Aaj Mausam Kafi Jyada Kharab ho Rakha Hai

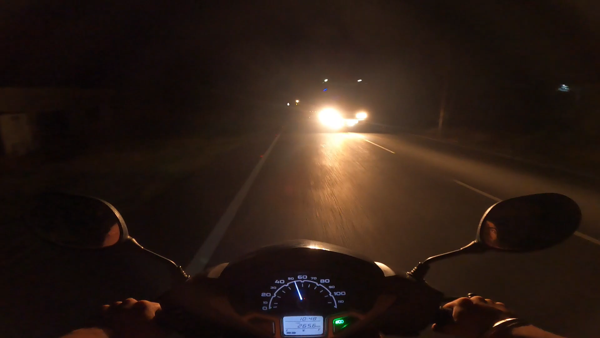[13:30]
यह ट्रक या बस बस गई एक्दम से यह भी शायद सामने से अंबुलन्स आ दिया है हाँ हाँ एंबुलन्स ही है चल कोई बात नहीं ताने जीजिए और मार्केट एरिया में यहाँ पर सारी की सारी दुकाने इस टैम बंद हो चुकी है